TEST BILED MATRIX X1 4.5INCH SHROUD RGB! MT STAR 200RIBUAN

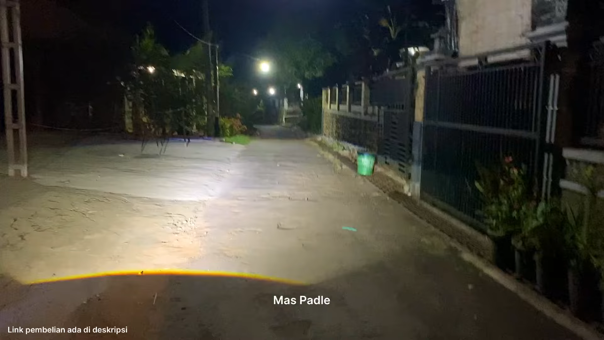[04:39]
ya eh jalan segini guys berapa meter nih dua setengah meter ya nah kayak gini untuk sorotannya mantep tuh ya kita
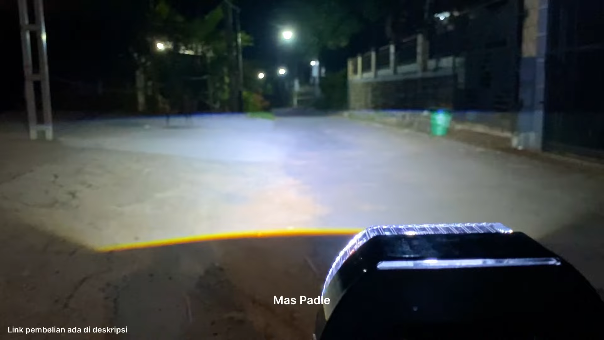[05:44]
Hai mantep kan kipasnya mantep banget guys Oke kita coba buat lampu jauhnya ya lampu jauhnya kayak gini ini guys tuh tinggi tinggi tinggi pastinya tuh labor ya tinggi tuh satu jalan full nih maspat zoom iya rumah orang aja
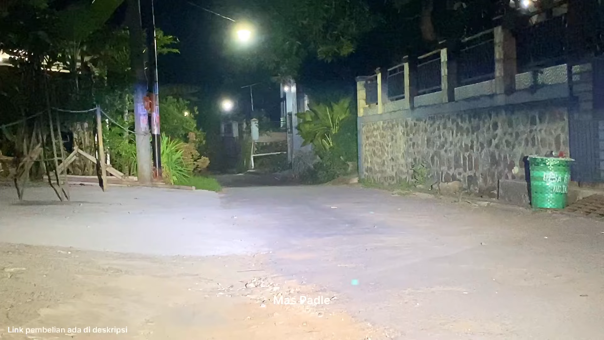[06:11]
kelihatan guys ini padahal cutoff nya rendah nih segini kalau di apa din segini lampu jauh satu rumah tuh kelihatan sana matep banget guys
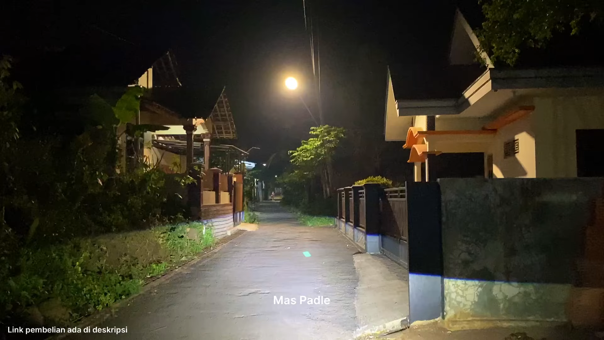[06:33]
pew pew juga bisa nah ini maspat cobain dibawah penerangan pcr nah masih tetep enak ya guys lebar banget coba cahayanya nih satu jalan full padahal masih ada seperempat nih seperempat
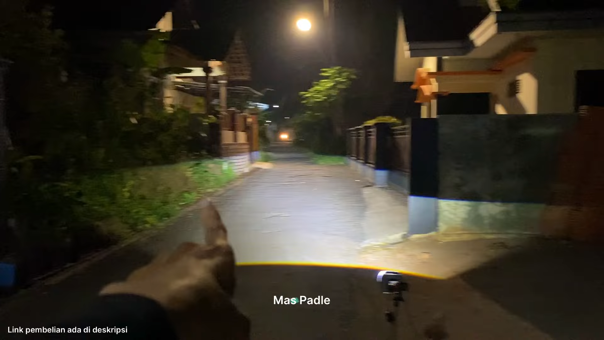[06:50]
aja nggak ke jalan nih masih full gas tengahnya patet nah ini kita coba bandingin sama lampu ayam waduh lampu
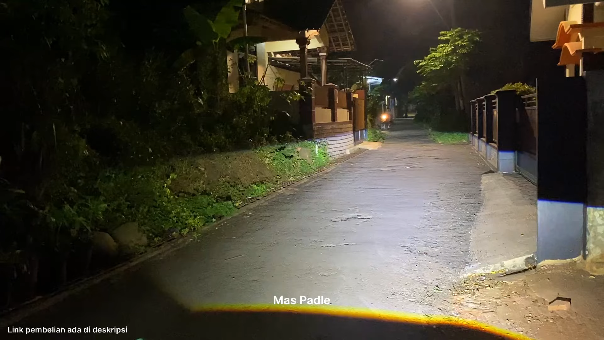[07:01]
ayam nggak lewat guys nah ini kayak gini mantep banget guys Oke guys ini dibawah penerangan lampu bcu